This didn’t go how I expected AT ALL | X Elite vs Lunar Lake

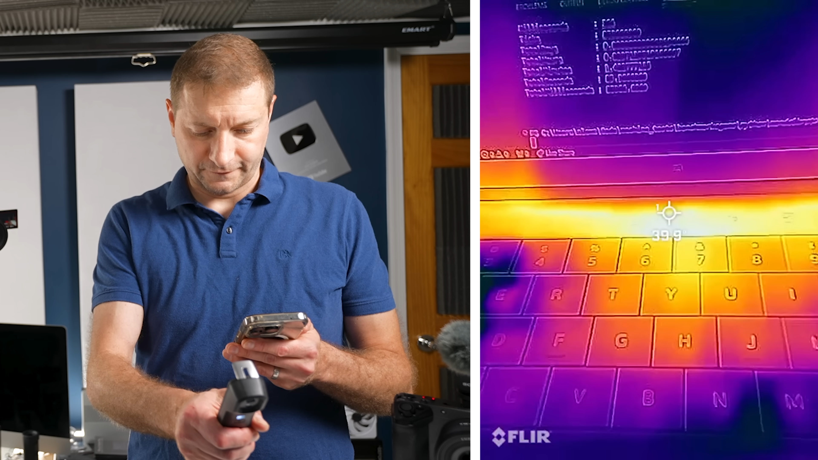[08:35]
temperature wise we've got 40 degrees on the x elite machine and around 37 over here on the lunar lake machine oh wow